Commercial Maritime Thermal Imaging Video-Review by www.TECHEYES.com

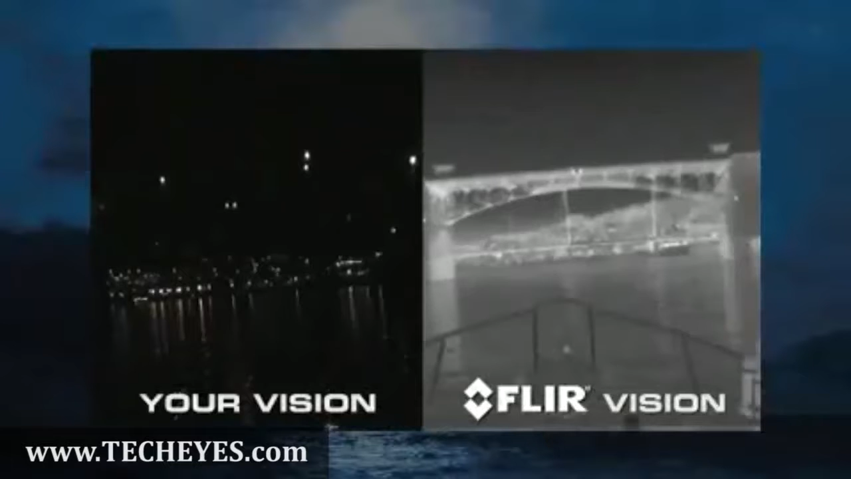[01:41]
They also allow you to navigate faster and with greater confidence at night.
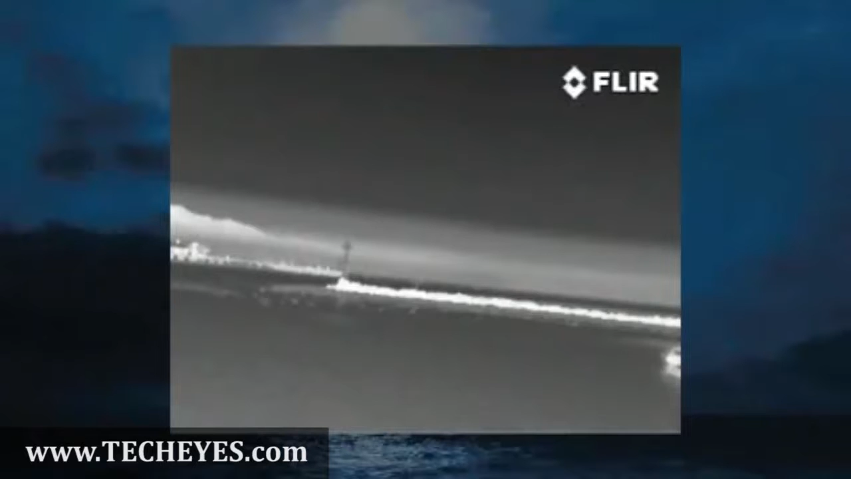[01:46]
You can clearly see outcroppings of land, buoys, markers, other vessels, and even whales surfacing ahead.
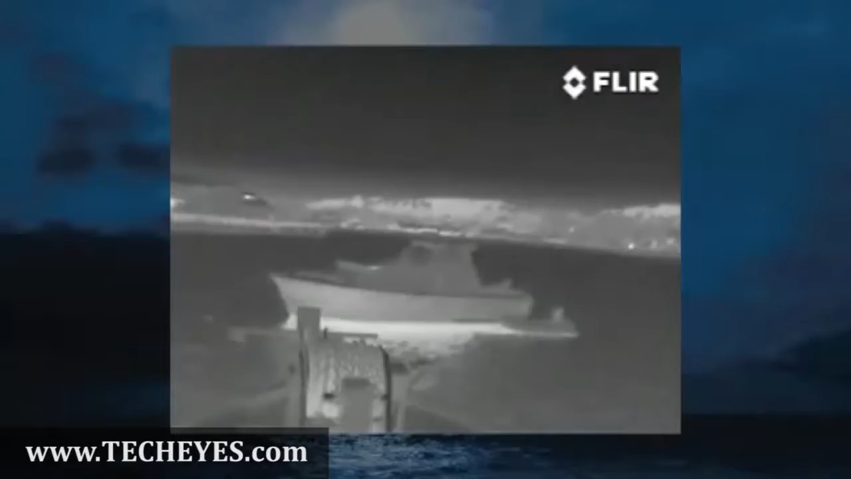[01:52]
Your passengers and crew are your most important assets.
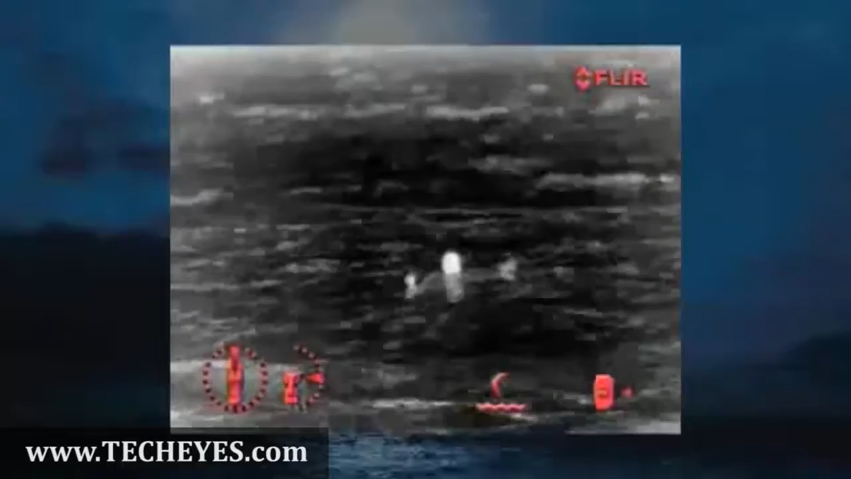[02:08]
most effective search and rescue tools available to locate a person in the water.
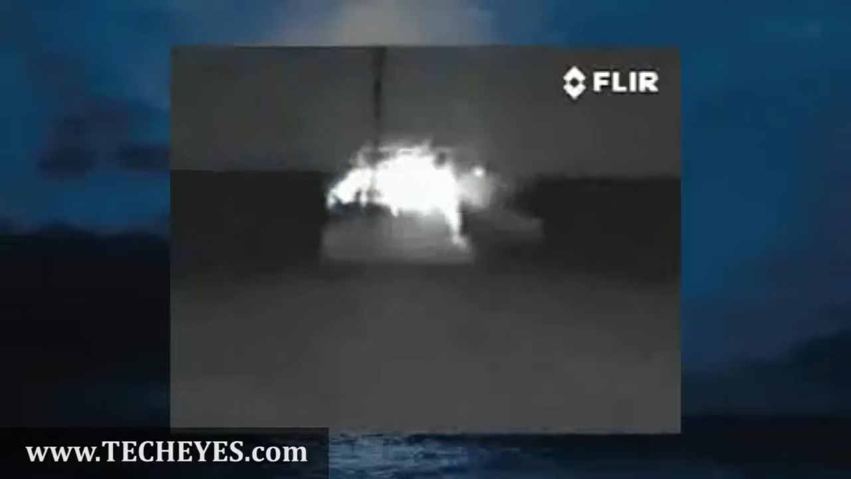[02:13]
FLIR cameras also help you assist other vessels with fires aboard. They can see clearly through smoke, allowing you to see people on or near the vessel in trouble.
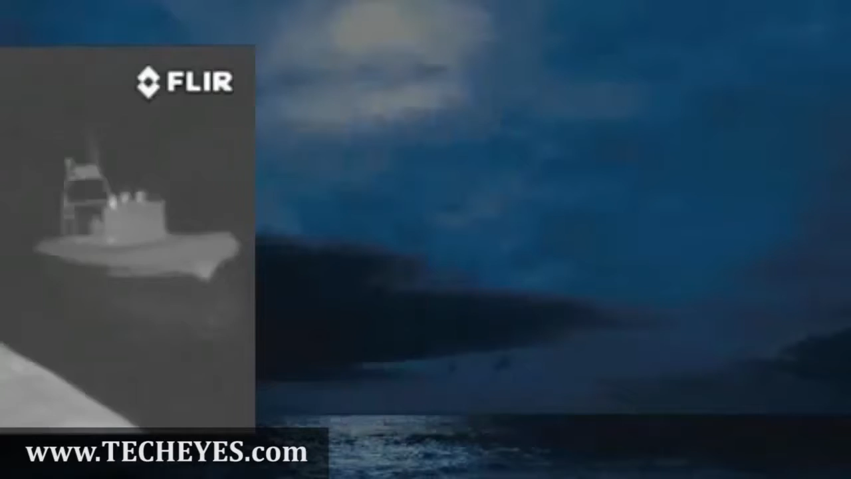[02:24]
FLIR has a maritime thermal imaging system to fit any requirement and any budget. The affordable Navigator 2 is designed for medium to short range imaging.
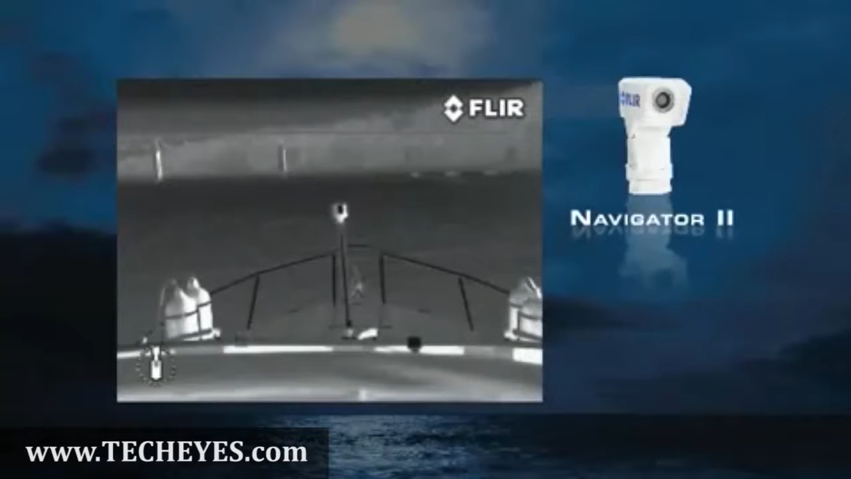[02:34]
Its 19mm lens is well suited to navigation,
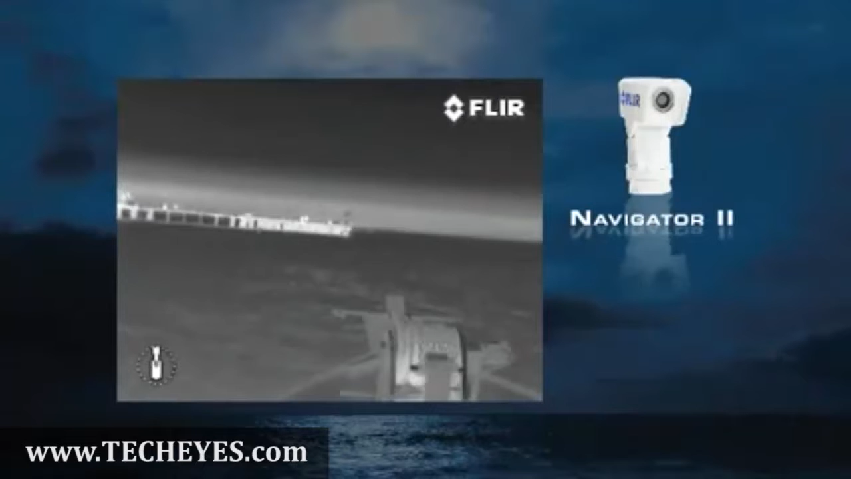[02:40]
but the 360-degree pan and tilt platform makes it useful for other duties as well.
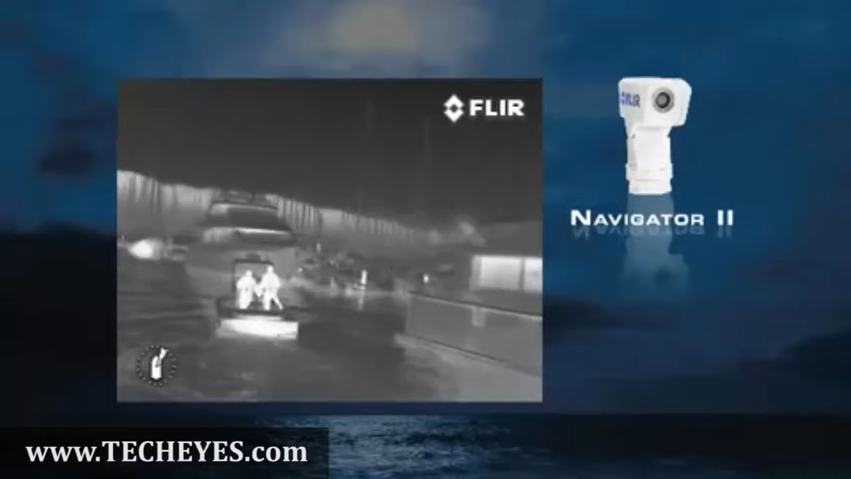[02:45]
Monitor crew activities on deck or monitor cargo.
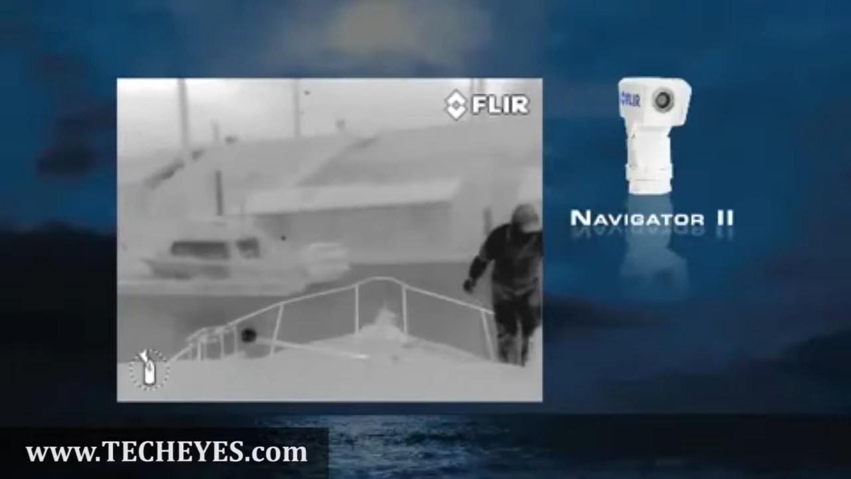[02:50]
Navigator 2 offers several features available only from FLIR, including on-screen graphics, selectable color display modes,
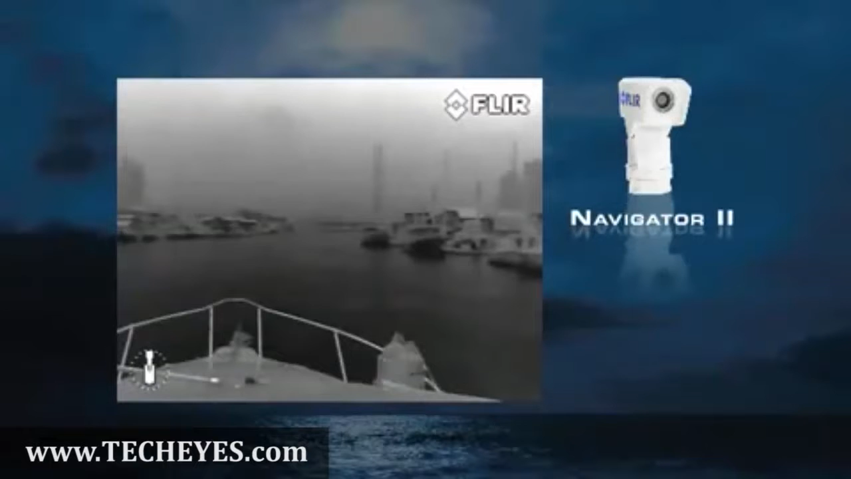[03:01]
four automatic gain control settings for optimum image quality in a variety of operating conditions, and a unique home feature that allows you to return the Navigator 2 to a preset pointing position at the push of a button.